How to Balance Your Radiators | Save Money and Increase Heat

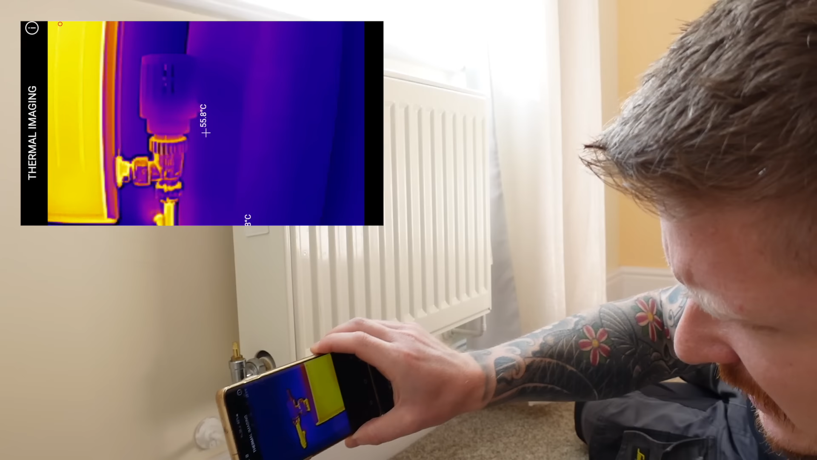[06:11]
We can see that the water coming in
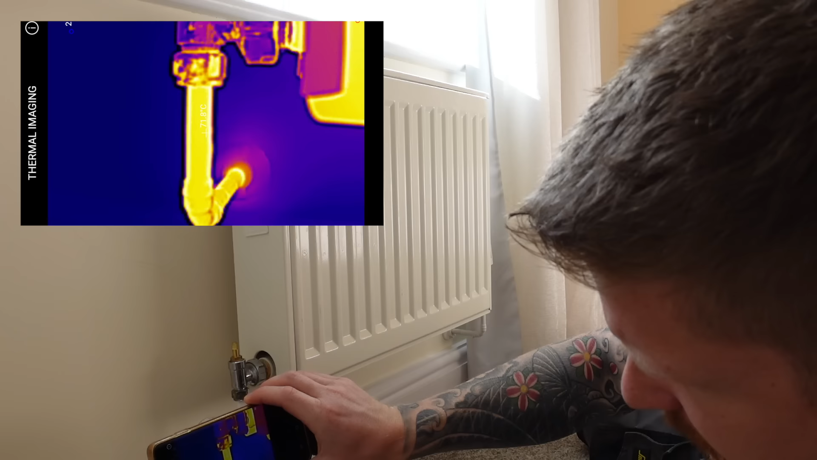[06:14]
is 72 degrees at the moment. Now if we come across the radiator and look at it going out we want to be looking for around 60.